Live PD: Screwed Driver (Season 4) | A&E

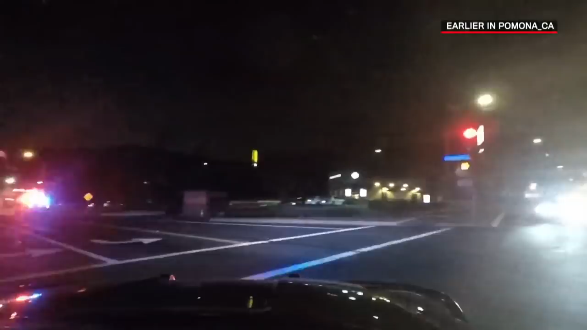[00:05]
So we're heading over to assist officers who are out with the stolen van.